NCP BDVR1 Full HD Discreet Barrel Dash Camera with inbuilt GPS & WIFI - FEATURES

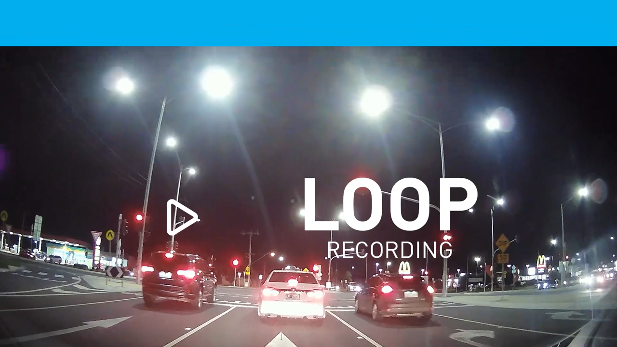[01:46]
Audible sound alerts keep you updated with the status of your dash camera.